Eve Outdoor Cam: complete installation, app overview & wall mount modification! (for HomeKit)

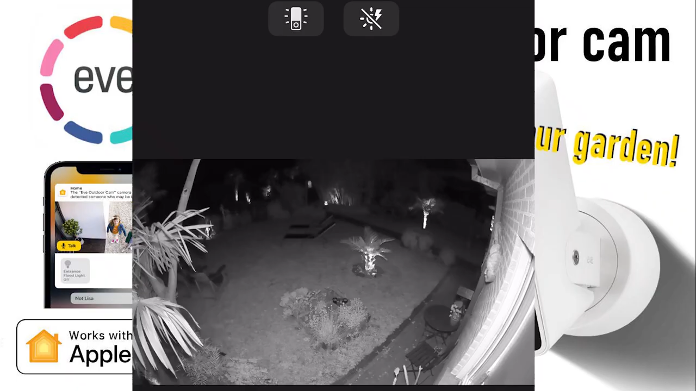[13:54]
Night view is great as well. The floodlight is really bright.